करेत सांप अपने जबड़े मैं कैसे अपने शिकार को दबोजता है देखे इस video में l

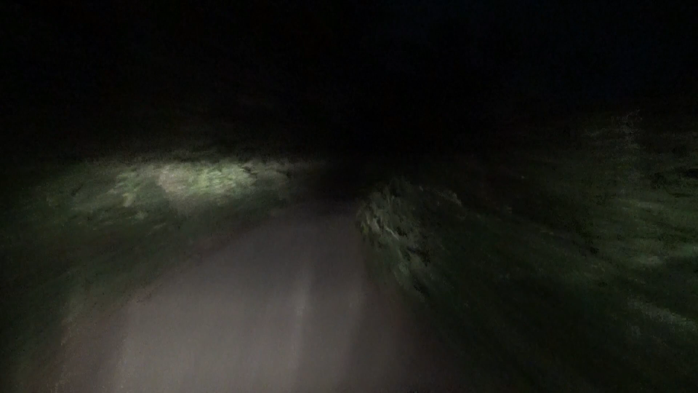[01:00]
दोस्तों देख सकते हैं यह काफी सुंसान गली है और गाउं के सकरी गलिया देखी सकते हैं किस तरह से बने हुए है तो आप बस हम लोग जश पोहुचने ही